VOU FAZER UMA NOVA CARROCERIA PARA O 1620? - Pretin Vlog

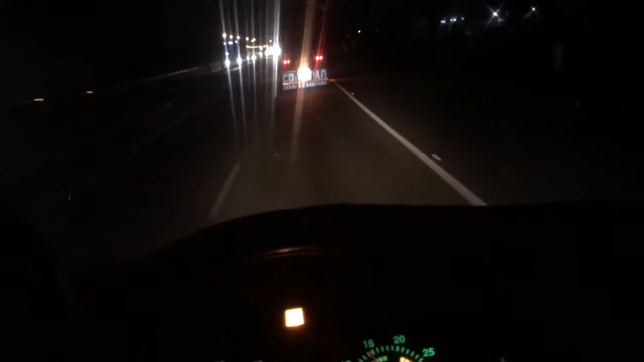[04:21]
Colega aí também aqui. Carregado aí. Travesseiro de presidiário, tal de cimento. E embora também. Descarregado na região ali, lá. Interior ali de São Paulo, ali. Acho que é Itatiba que ele vai descarregar. Caminhãozinho dele é filé, hein. Caminhãozinho top. É o tal do Bob, né. 250.
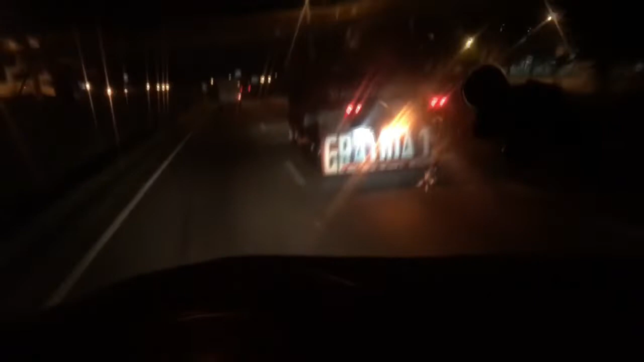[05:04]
Aí ó. Tudo nas alumínio. Show de bola, hein.
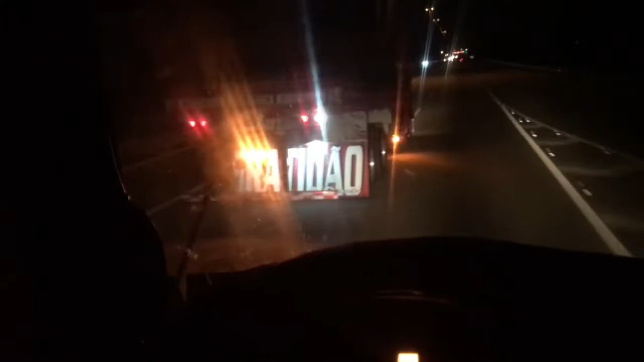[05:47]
Cheio de bola. Parar ali. Um S.O.S. Lindo a Dom Pedro ali. Tomar um cafezinho. Beber uma água. Dá uma olhada nessa calça dele aí. Parece que tá meio bonitona.
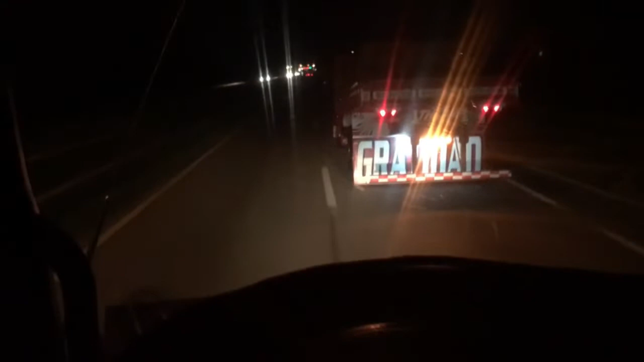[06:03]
Tá meio não. Tá top de linha, né. Nova, né.
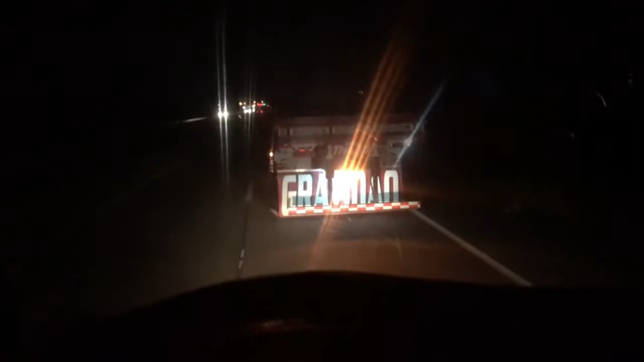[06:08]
Eu tô em dúvida se eu faço branca, eu faço escura. Vamos ali ver como que é o jeitão dela. Passando os PRF. Calminho. Tranquilinho. Sem acelerar muito pra não escutar o ronco. Foguinho desligado. Bem que boa. Passou o PRF. Coro Itaca de novo. Pegando foguinho.